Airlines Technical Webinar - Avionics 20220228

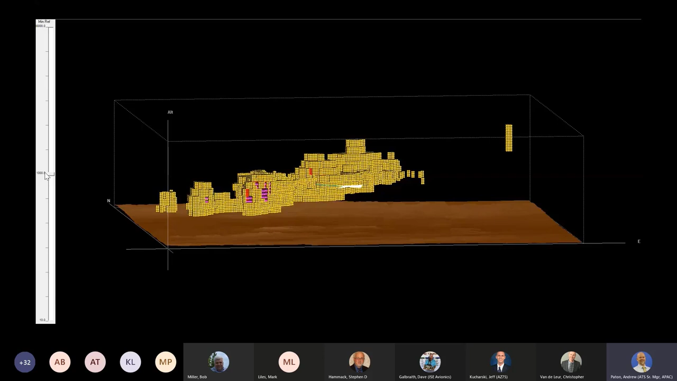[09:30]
Removing yellow shows the highest reflectivity red and turbulent areas. Removing the red leaves only the turbulence information. The turbulence threshold is set for moderate turbulence, but the actual values are stored in the buffer,
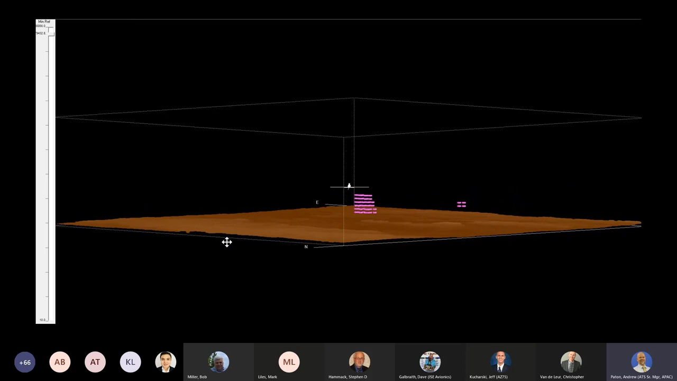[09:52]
You can't peel away the layers like this, but you still have some very powerful tools available for making deviation decisions.
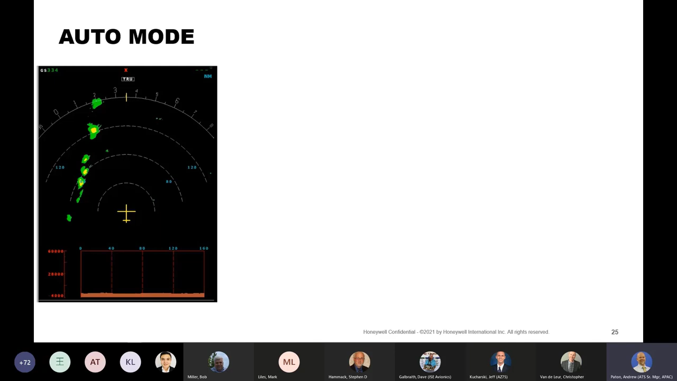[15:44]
Now, you're going to be in auto mode most of time. And sometimes you'll see a clear path that no analysis for deviation is needed. And other times, it will be obvious a deviation is needed and also to wear. But sometimes you need to do some analysis to determine if you need to deviate and wear.
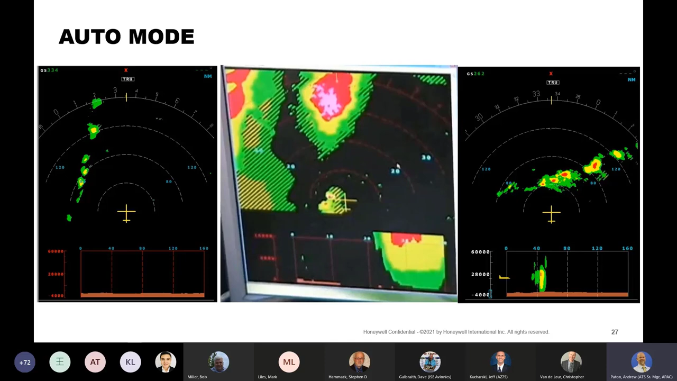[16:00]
And that's one of the benefits of the RDR 4000. It provides an analysis mode to help you make a deviation decision.
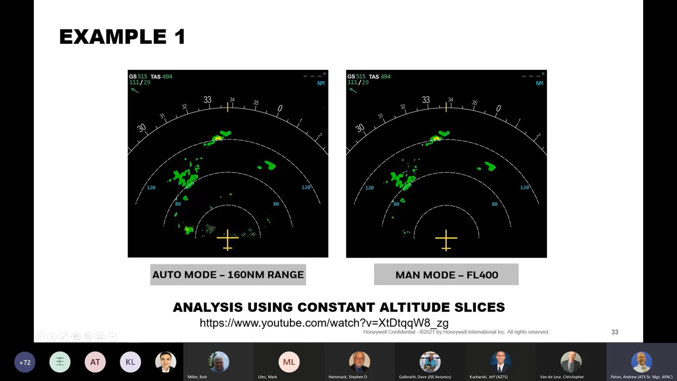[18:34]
But it's good to walk through this example. This one shows some low-lying weather and we're going to be looking at these cells ahead of the aircraft, but there's some stratiform weather off to the left. And as you get closer and closer and we're analyzing this in auto mode and looking at altitude slices,
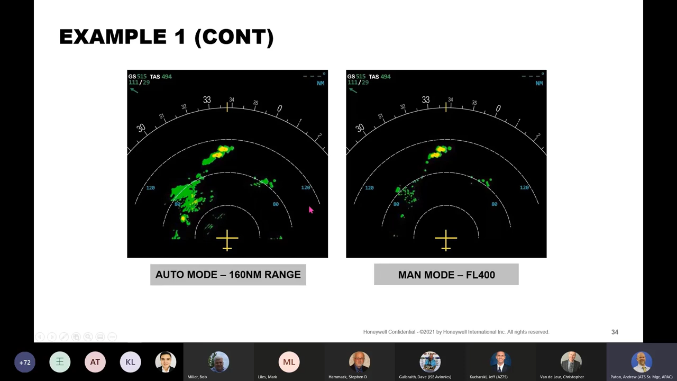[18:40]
you might think that the cell on the left is the one that's more dangerous. But as we start looking at it, the cell on the right is actually the one that's carrying
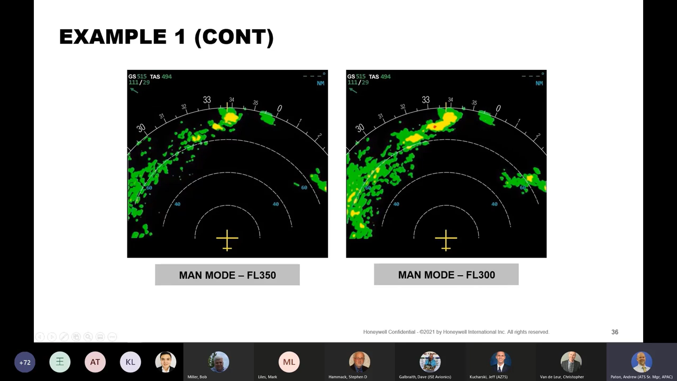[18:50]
more reflectivity aloft and is more dangerous. And you can start to see that as you get closer and closer. And as you get into the range where you can detect turbulence,
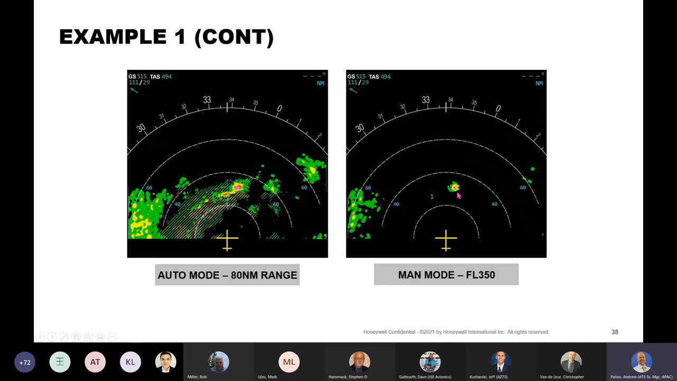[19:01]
you can see that the cell on the right is really the only one that we need to worry about. And there's actually a clear deviation path through there. One other mode that we have is REAC or rain echo attenuation compensation technique.